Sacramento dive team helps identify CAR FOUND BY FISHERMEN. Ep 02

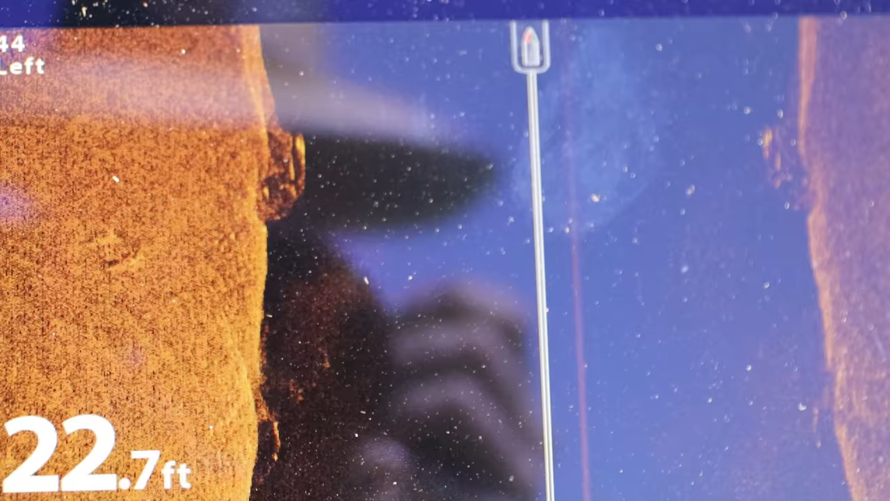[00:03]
On screen: depth 22.7 ft
So definitely have an object where you saw it on your sonar.